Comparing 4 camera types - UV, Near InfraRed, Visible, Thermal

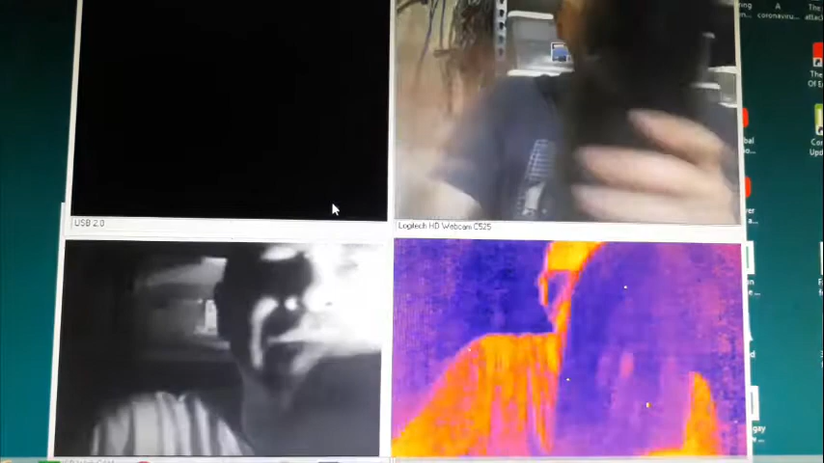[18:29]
so the coke actually acts like a near-infrared pass-through filter